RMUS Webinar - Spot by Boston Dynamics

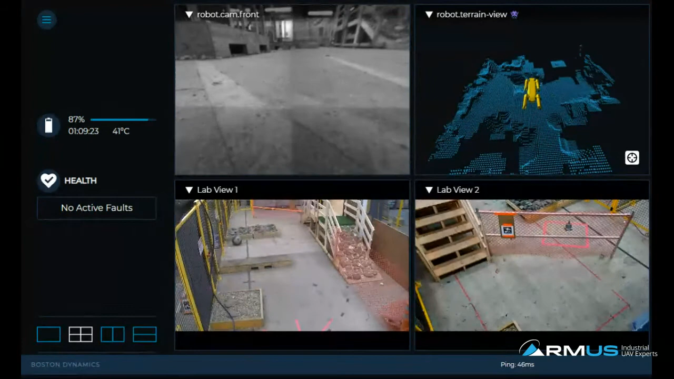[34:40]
So awesome. Great. So what you're seeing now is Matt is actually sharing the screen, but I'm going to be driving the robot. So the robot is sitting in the laboratory right now. I'm just going to wake it up. There we go. I'm going to drive it forward. And what I'm doing is I'm using the WASD key, so you can see it on the screen below. And just to highlight what you're looking at, the black and white views are the stereo camera views. Those are on the robot.
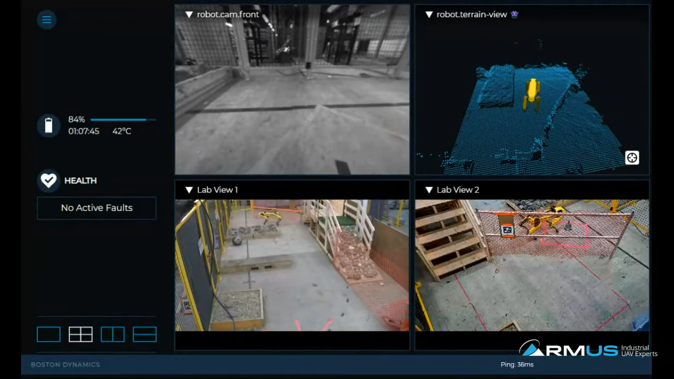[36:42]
So all of this, all these capabilities you're seeing at the moment are available to people, and it's not anything proprietary. So they could easily design their own teleop system if they wanted to. This is just one that we designed. And it is different than the tablet that we usually use. This is a little simplified. For example, with the robot, once you have it in hand, you can do a couple things like adjust the optical wave. I will point out, if you can't hear me very well, I am in a lab. There's lots of noisy things happening. You sound good. You sound good. Good. Yeah. Let me just demonstrate how obstacle avoidance works here.
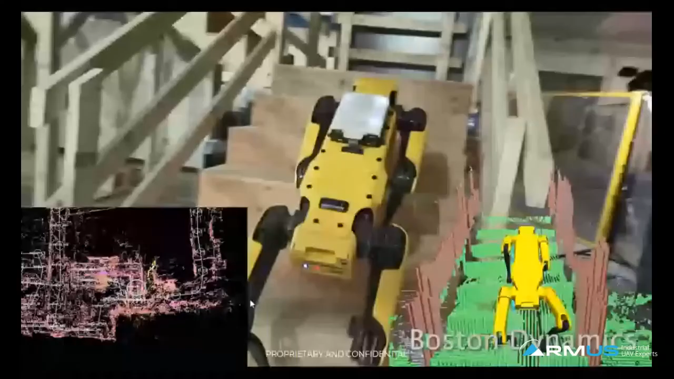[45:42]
So here is a good example of what our auto walk mission would look like.
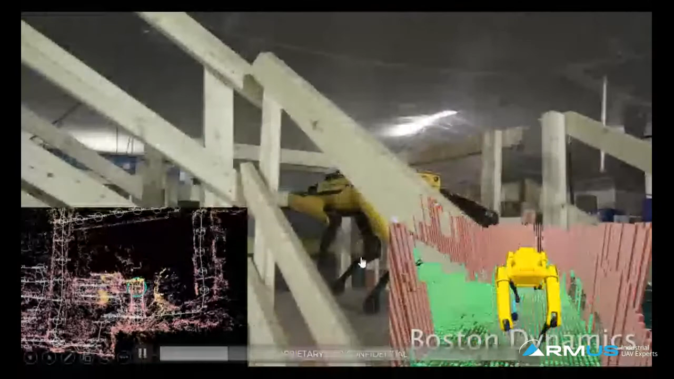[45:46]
So on the bottom right, this is sort of how the robot sees the world, like Anna was showing.
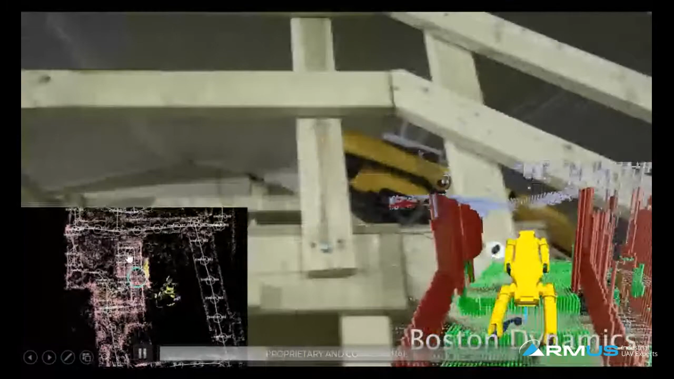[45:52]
And then on the left-hand side, you can see the different waypoints, and the robot's trying to get from one
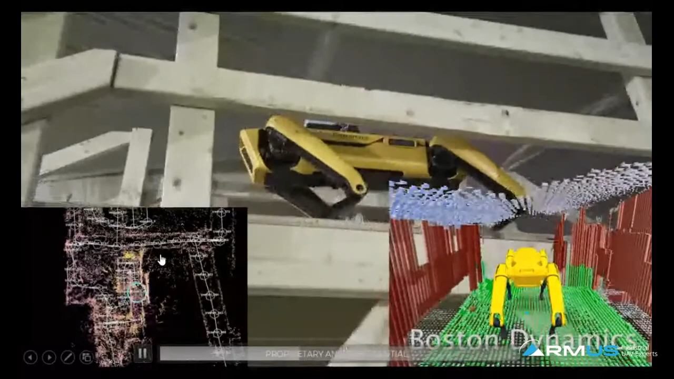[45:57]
using visual odometry to identify where it is in the world.
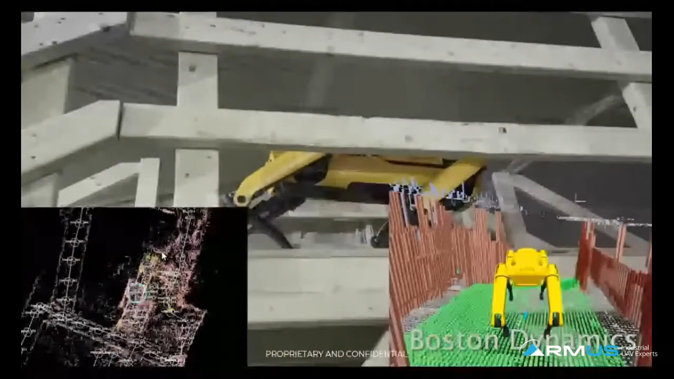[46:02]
But I think everything that we showed earlier was us directly controlling the robot. In this case, the robot has been driven along a path and then been asked to go repeat that path.
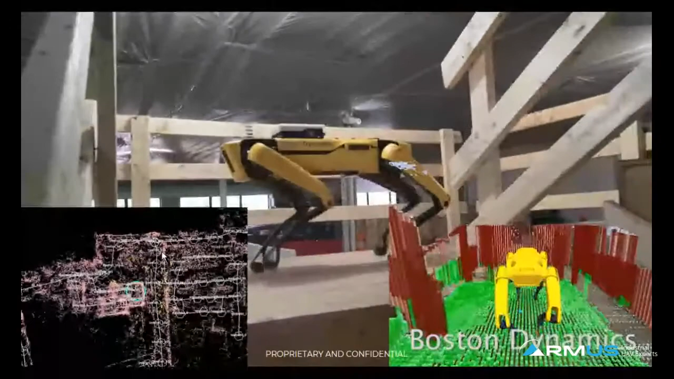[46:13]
So this is just one more sort of interesting way to look at how the robot can operate.